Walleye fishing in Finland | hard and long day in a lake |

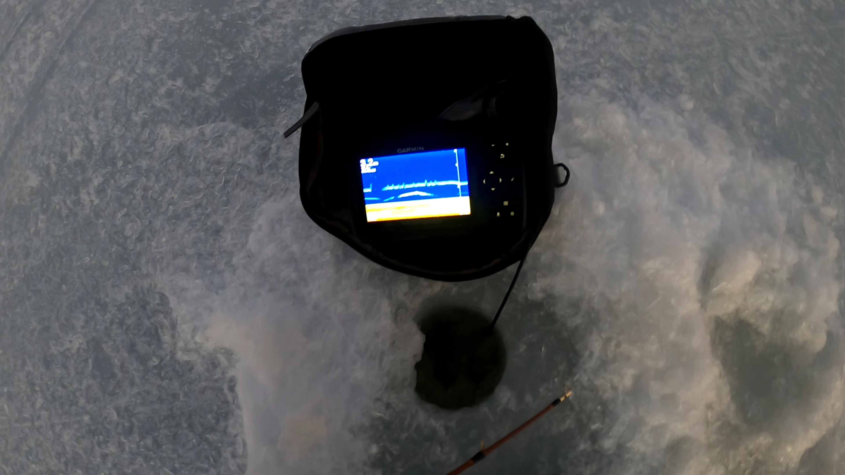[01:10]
All right, so here I saw the first walleye.
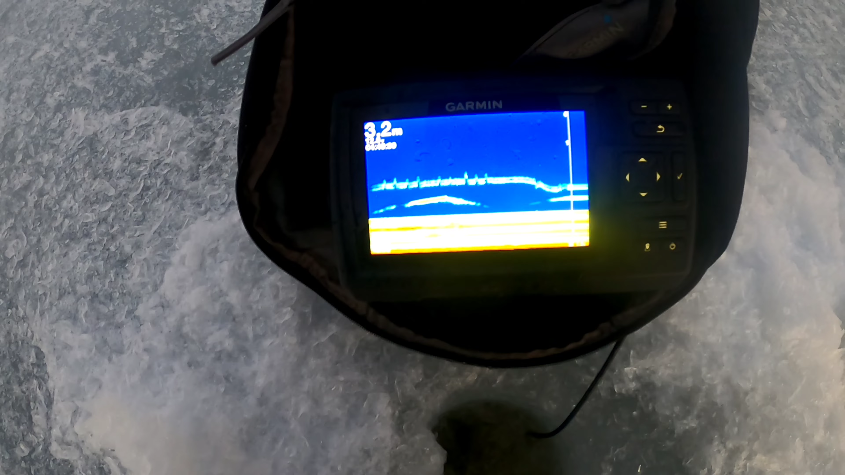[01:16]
Fishes are not that active yet, but we'll see.
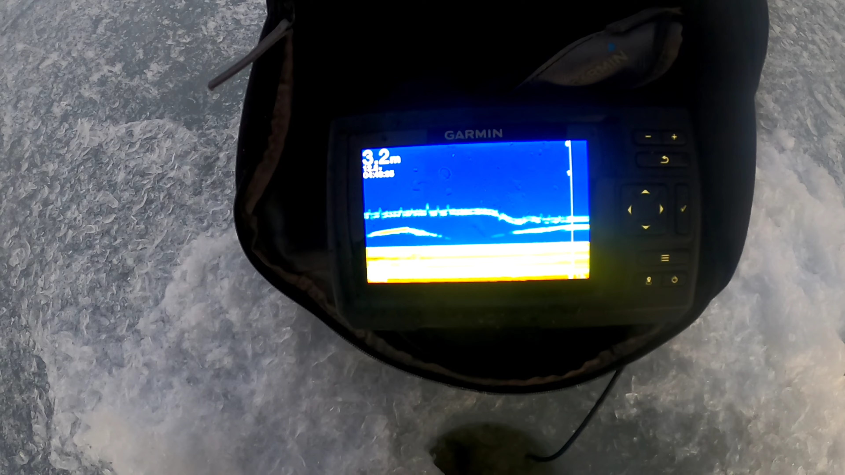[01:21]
On screen: depth 3.2 m
Okay, so now I have been marked walleyes from two different holes, which are quite next to each other,